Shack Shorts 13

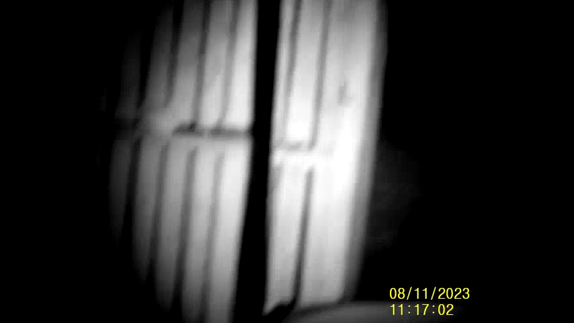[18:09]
Of course, these are binoculars, so that's my neighbor's travel trailer.
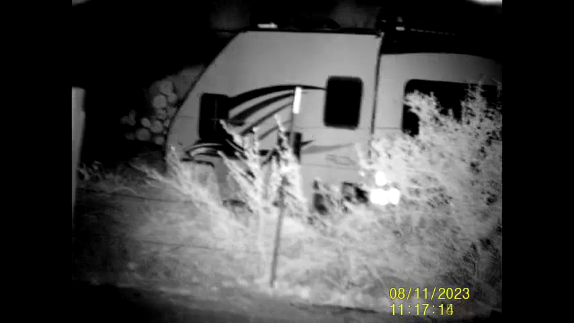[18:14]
It's normally red. Somewhere out there is my,
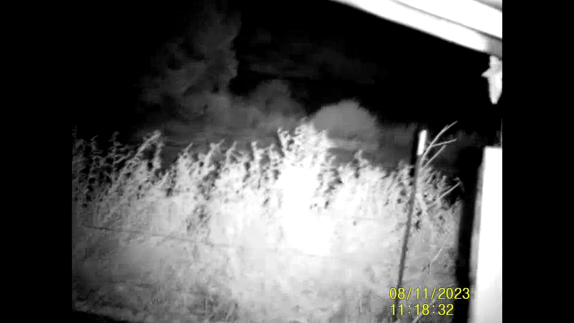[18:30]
where I put my targets for my pellet gun shooting. I think it's right there.